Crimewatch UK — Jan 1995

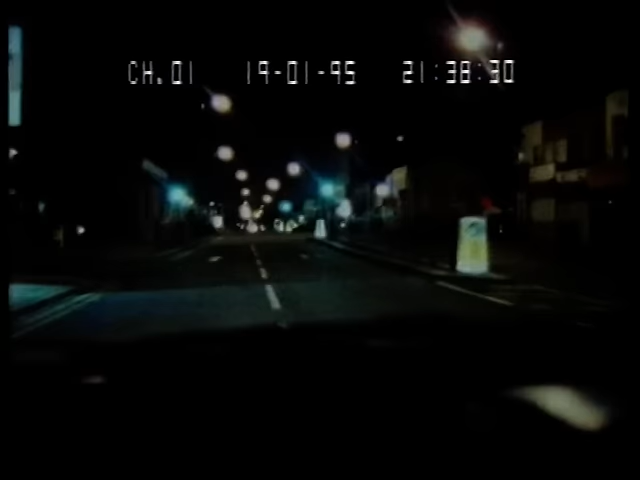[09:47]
When I turned into Bernal's Avenue, by the phone box where the first emergency call was made,